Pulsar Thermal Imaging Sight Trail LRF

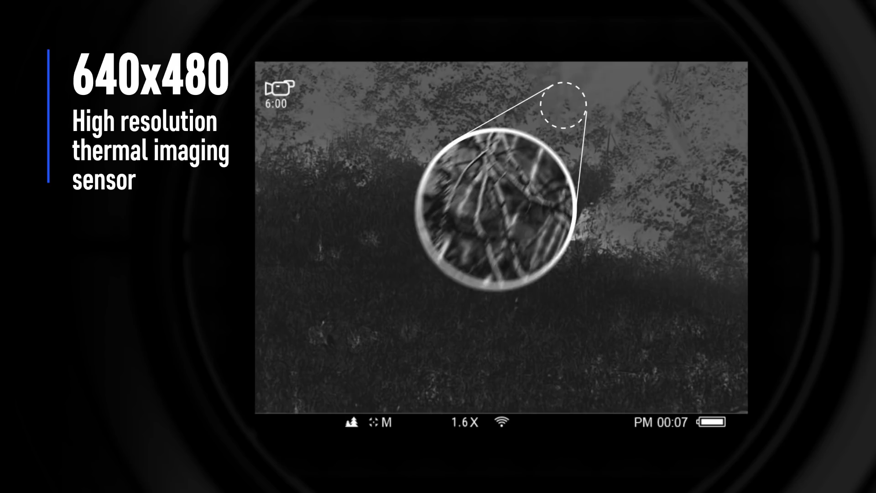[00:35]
High-resolution thermal imaging sensor, 640x480 pixel,
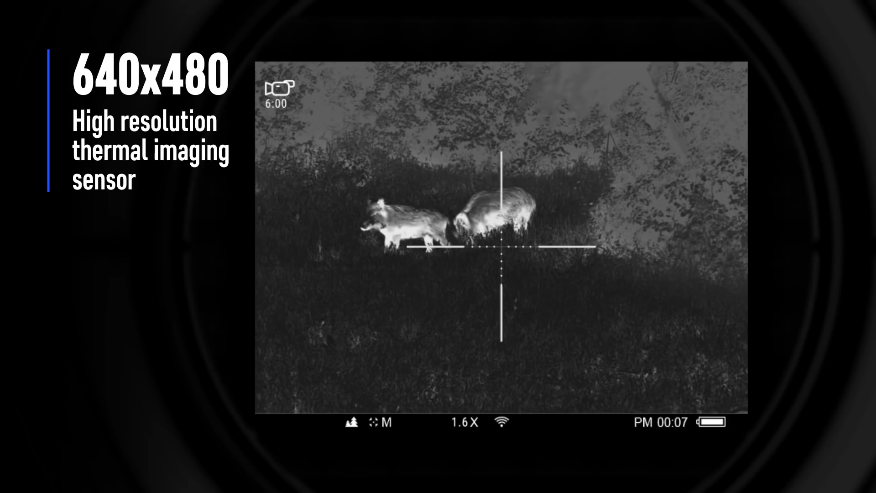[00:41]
ensures that even the smallest differences in temperature and the slightest details of the object are detected.
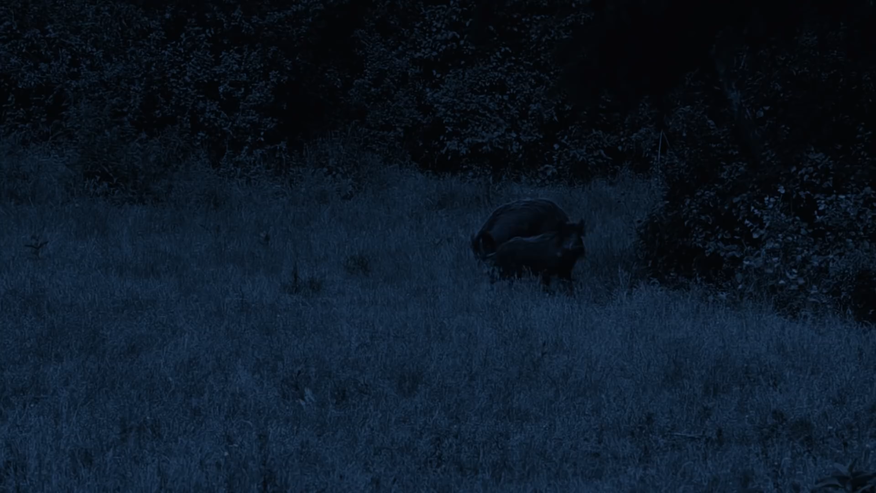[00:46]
The combination of high-quality germanium optics and an advanced thermal imaging sensor provides
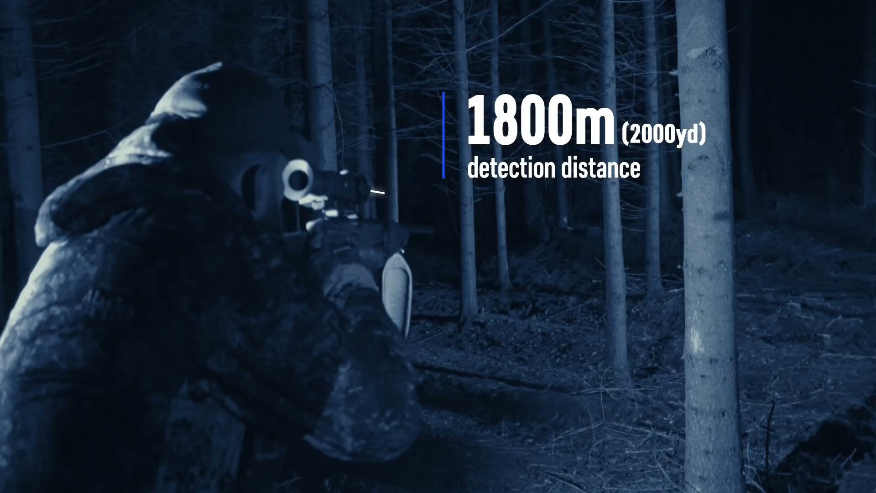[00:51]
an unprecedented detection range of up to 1,800 meters in complete darkness.
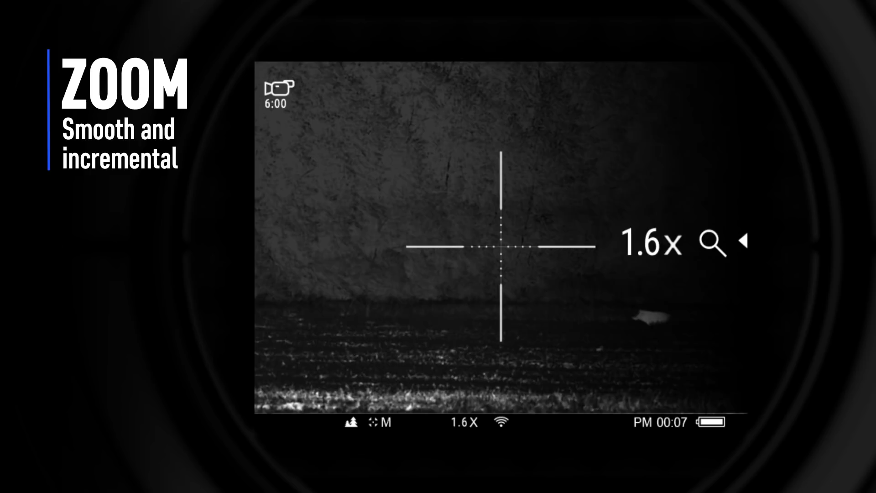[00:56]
Two zoom modes, smooth zoom for an optical balance between zoom and field of view.
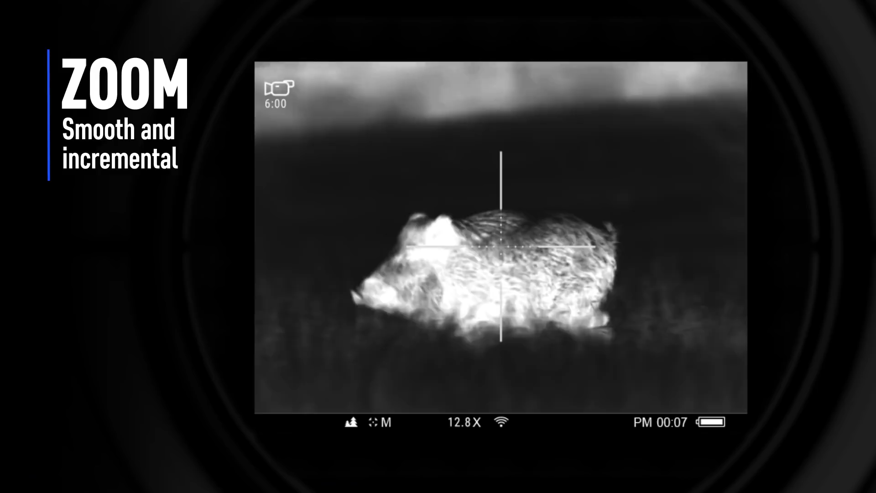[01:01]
The trail's memory allows adjustment profiles to be saved so they can be used again when required.
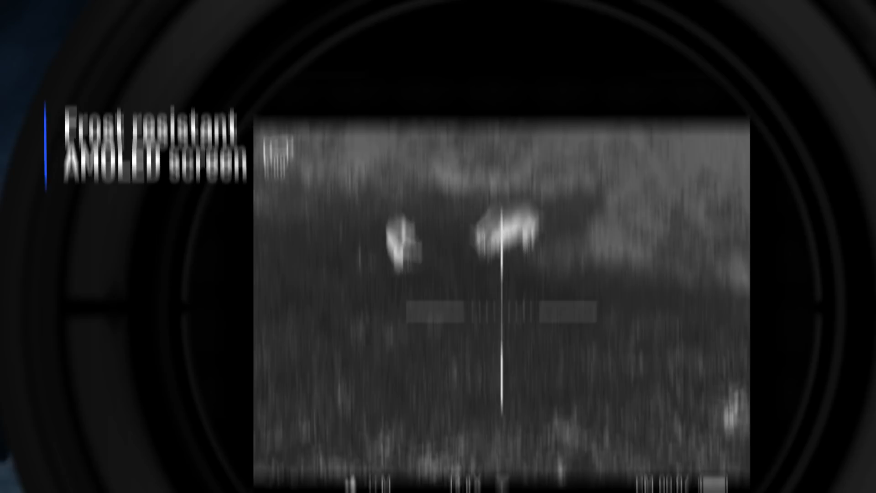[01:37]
The video recorder can be manual or set to a recoil activated capture
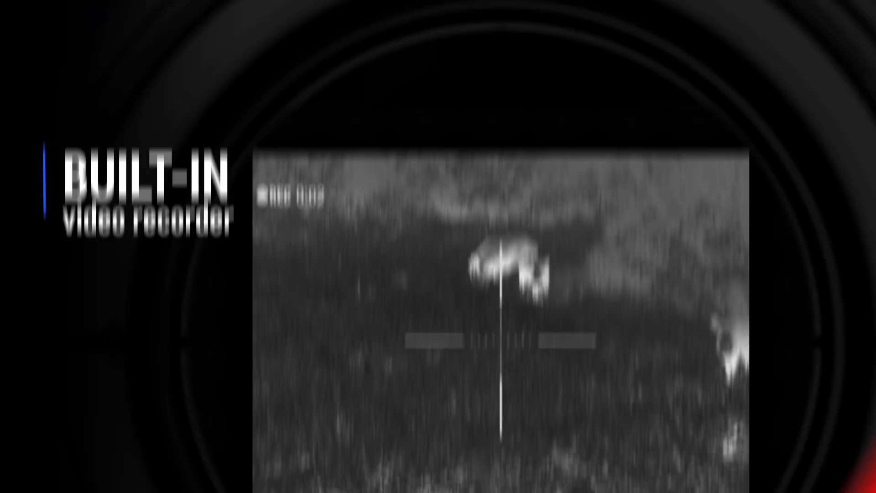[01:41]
mode in case the shooter forgets to press the record button in the excitement of the moment.